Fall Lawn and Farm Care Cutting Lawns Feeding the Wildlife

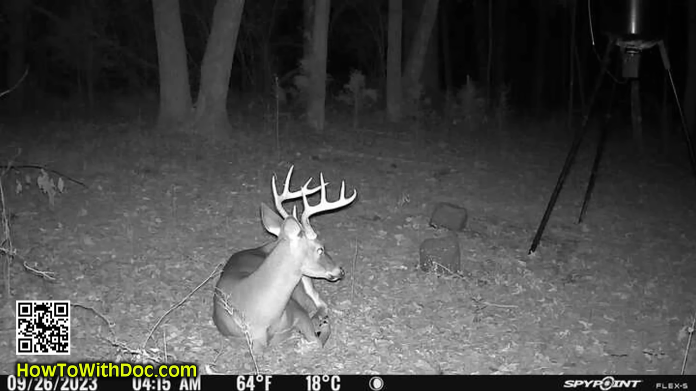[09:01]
Did I show you the cool picture? There's a really cool picture of a buck back there actually sleeping next to one of my feeders. I mean, he's bedded down. I mean, the camera kept going off every time he turned his head. And I've got like 60 photos of him sitting there. It's actually, it's really cool.